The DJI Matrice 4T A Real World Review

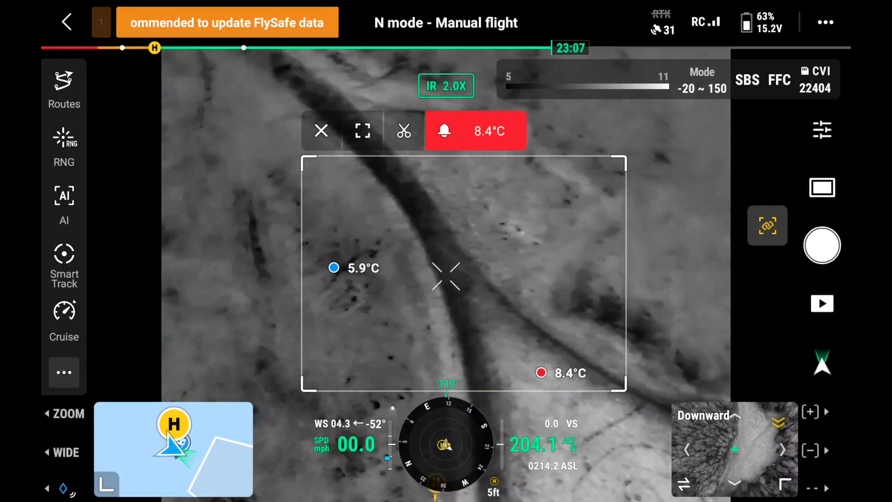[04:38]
On screen: max 8.4°C
degrees so there's something here what's that there so if I
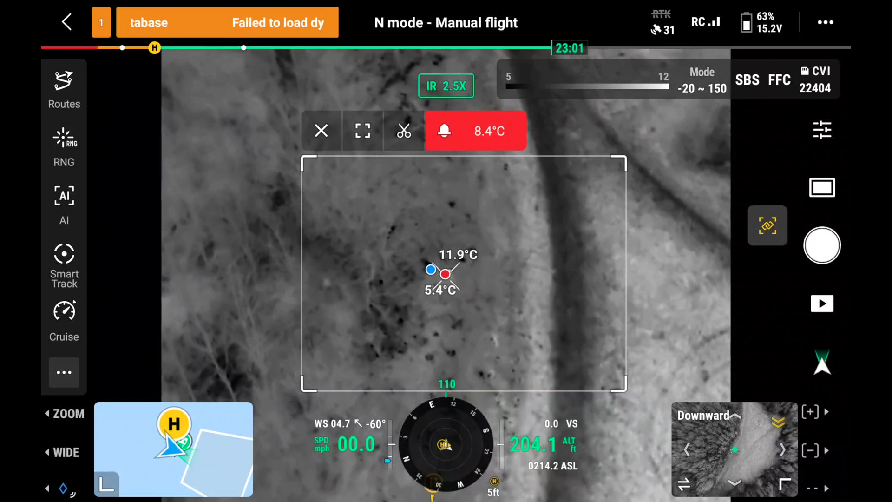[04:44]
On screen: max 11.9°C, min 5.4°C
zoom in now so I've got the link to zoom on so I'm just zooming in that's quite
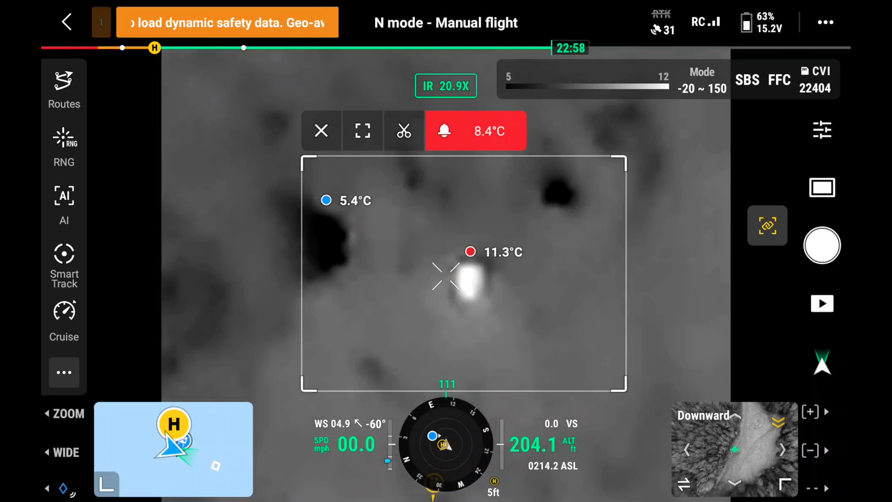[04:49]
On screen: max 11.3°C, min 5.4°C
a big heat source it's coming up 11.8 basically 12 degrees there
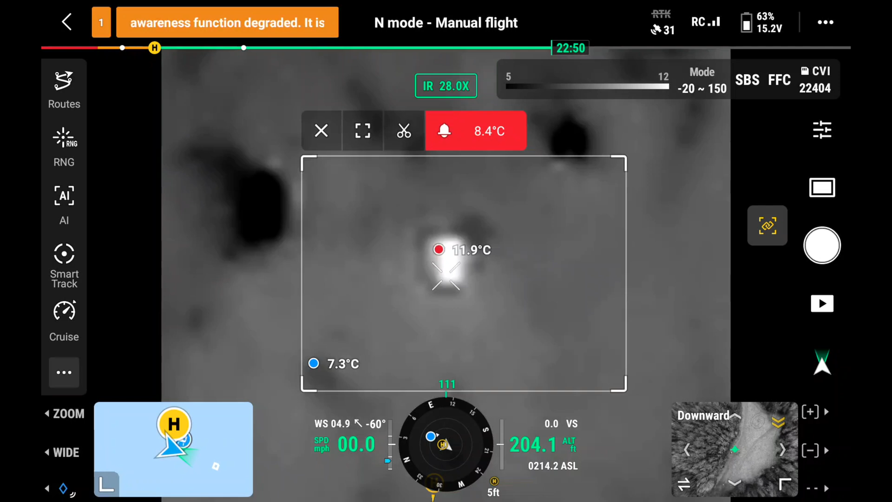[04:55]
so that's definitely like an animal maybe or something I don't know what is that
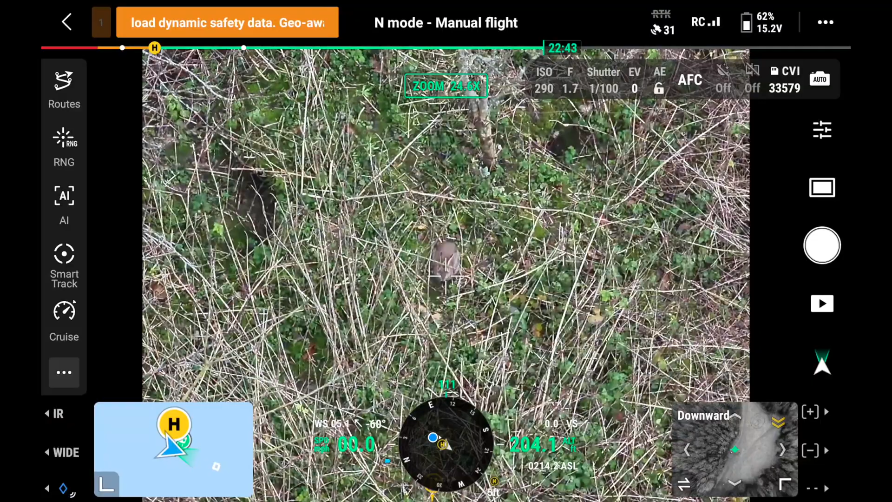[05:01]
oh right look I'm zooming in on that now that looks like a that's a rabbit
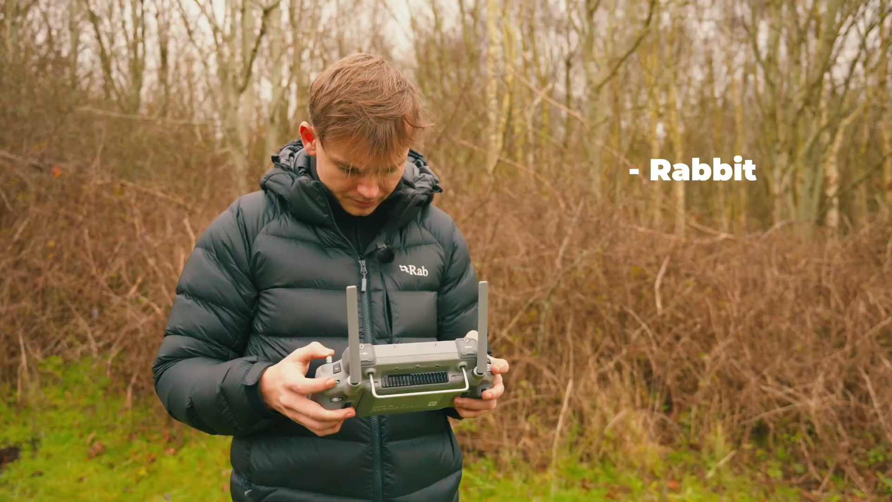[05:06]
this looks to me like it could be maybe another rabbit looks similar to the previous one maybe it's the episode of us just finding rabbits
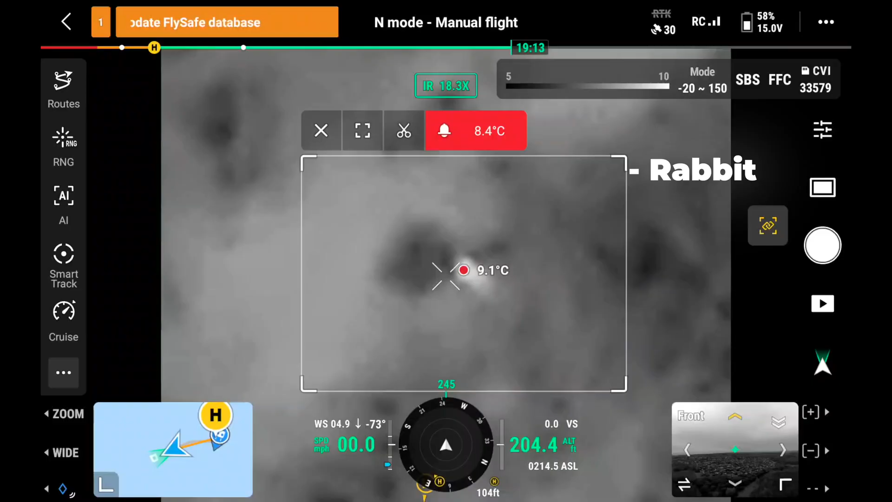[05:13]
On screen: spot 9.1°C
oh no it's a pigeon so we've got a pigeon
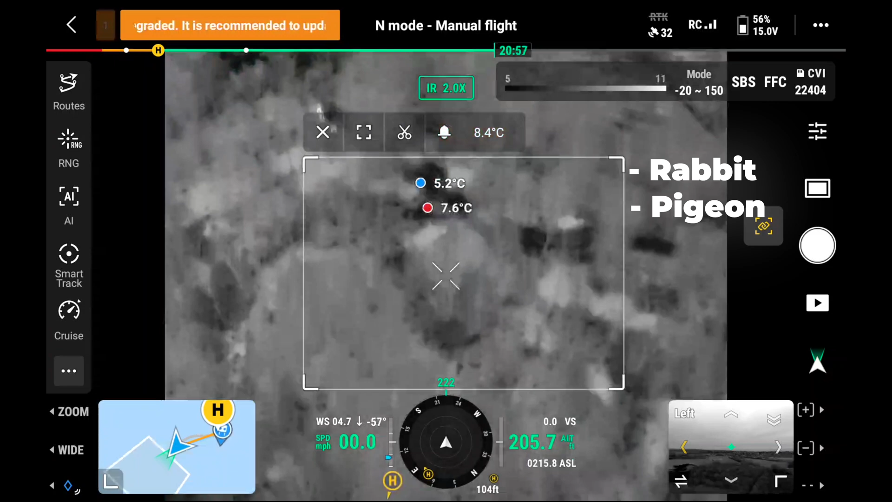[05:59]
On screen: max 7.6°C, min 5.2°C
we've got some people in the forest there and some dogs
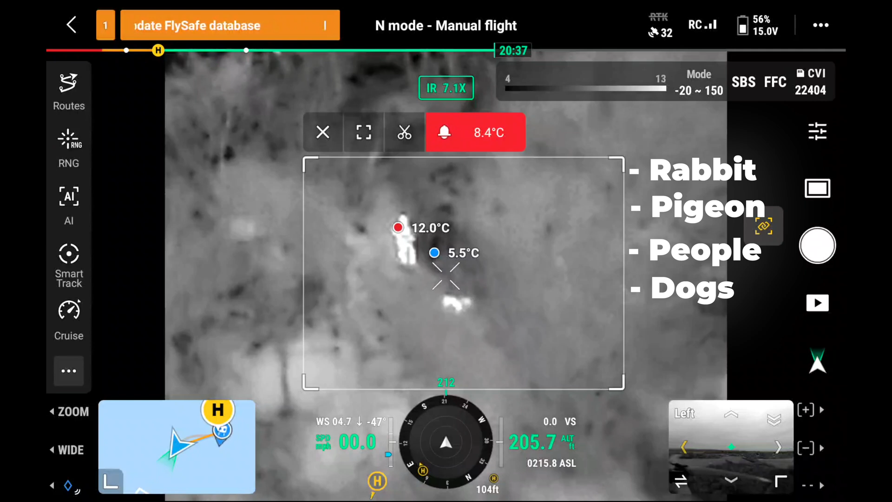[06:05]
On screen: max 12.0°C, min 5.5°C
obviously you can tell I'm not going to zoom in on them just for privacy reasons but you can see the heat source pretty well
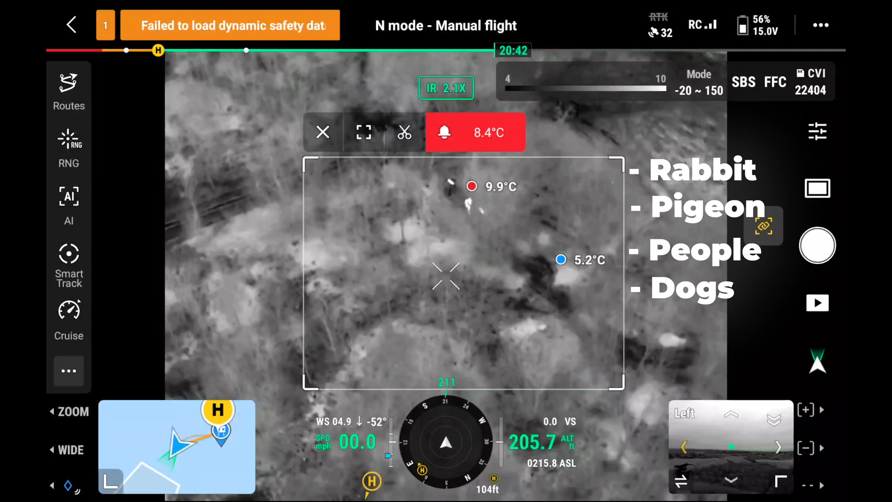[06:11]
On screen: max 9.9°C, min 5.2°C
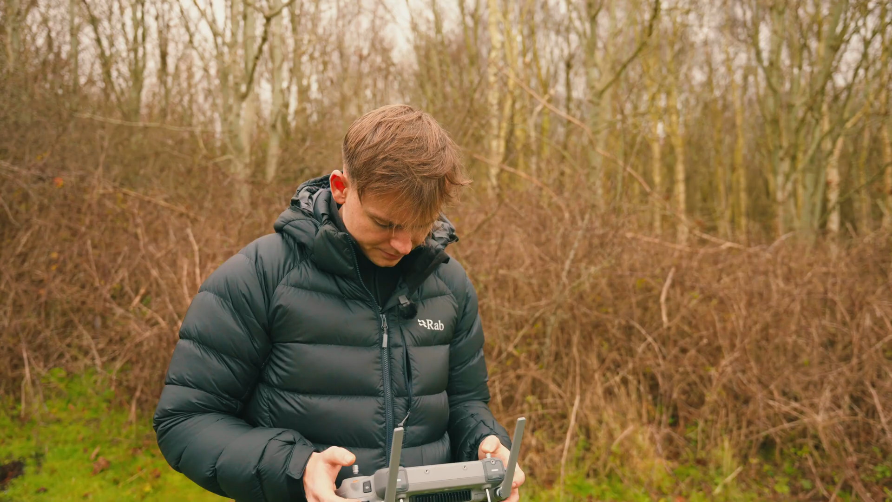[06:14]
let's keep going around now and see what else we can find might go a little bit deeper in oh we found something two heat sources well a few heat sources actually one sort of a little bit closer there's one here let's see what this is it's pinging off at about eight degrees oh it's a bird it's actually moving around
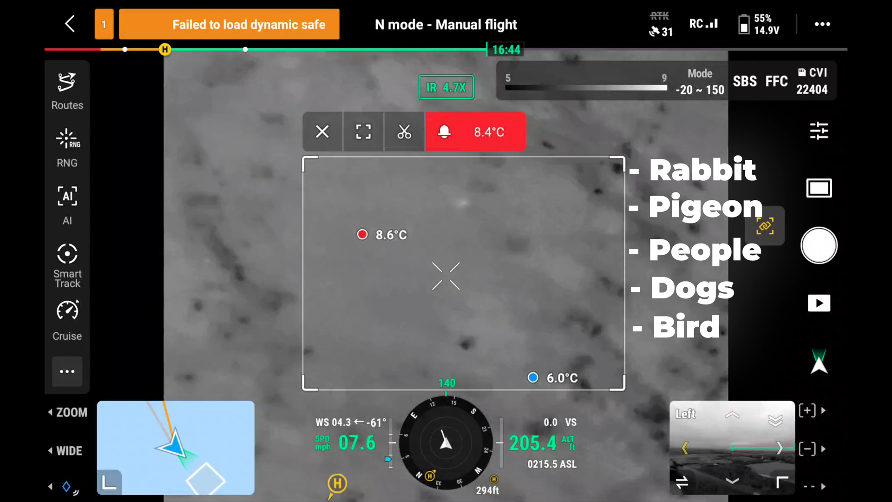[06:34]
On screen: max 8.6°C, min 6.0°C
so it's just moved on to another tree branch let's see if we can catch it before it moves again so we've got that that is cool
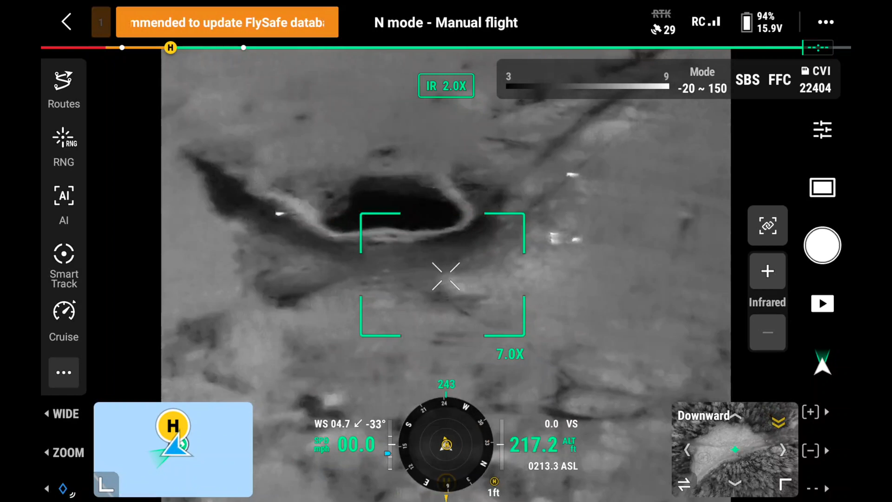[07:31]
and definitely switch it into the infrared mode straight away we've got some people over there doesn't look big enough to be a polar bear
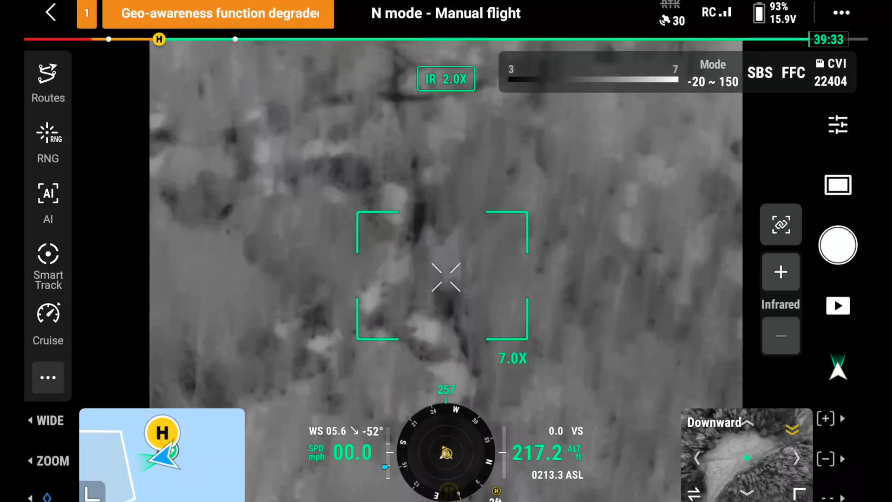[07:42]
let's have a look can't see it yet oh that looks big enough to be a polar bear that might be our polar bear that we've just found put into link mode now
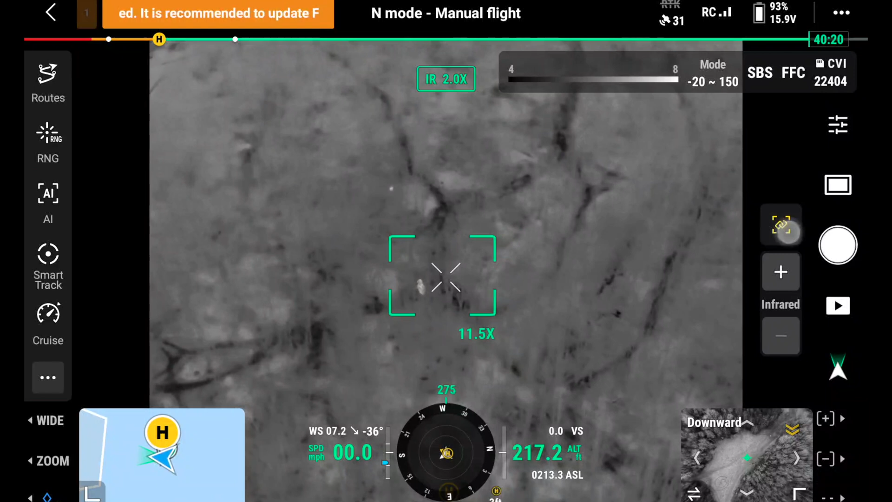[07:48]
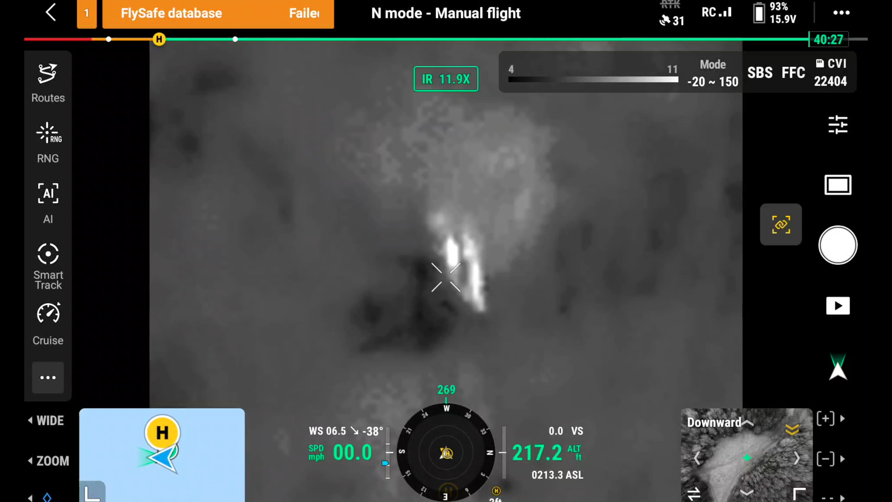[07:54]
yeah that's definitely the polar bear so now we've got the heat subject just put it into the zoom mode and yep we found the polar bear